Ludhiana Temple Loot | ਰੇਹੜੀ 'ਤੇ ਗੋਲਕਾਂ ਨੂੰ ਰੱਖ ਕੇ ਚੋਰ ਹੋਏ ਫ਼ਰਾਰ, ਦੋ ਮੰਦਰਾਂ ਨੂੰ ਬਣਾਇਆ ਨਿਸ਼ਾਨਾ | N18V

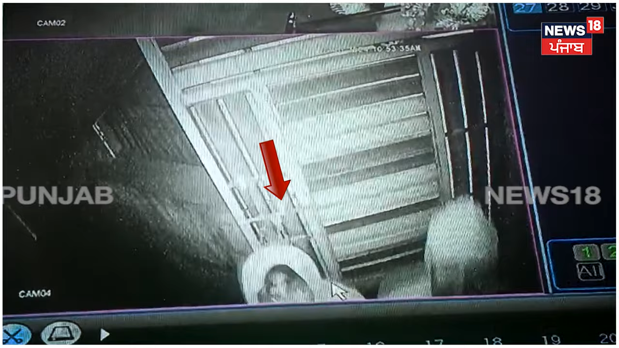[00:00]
राद देन एरे दा चोरा ने फाइदा चुक्या ते दो मंदरा नुँ अपना निश्याना बनाया, ते मंदरा दे गोलक चुक के फरार हो गए।